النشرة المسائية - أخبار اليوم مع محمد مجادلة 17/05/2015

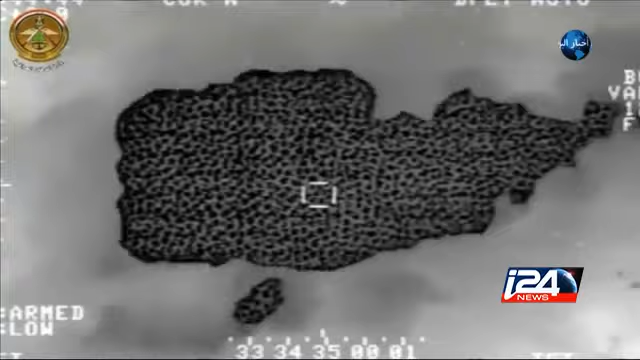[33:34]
شنت القوات العراقية هجوما جويا على
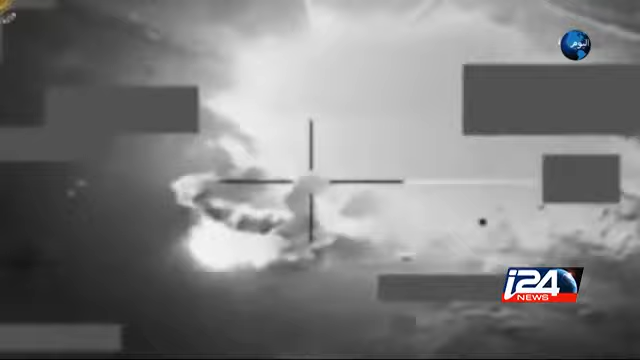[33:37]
مناطق وسط الرمادي بمساندة 3 أفواج من الجيش التي وصلت من قاعدة الحبانية شرق الرمادي.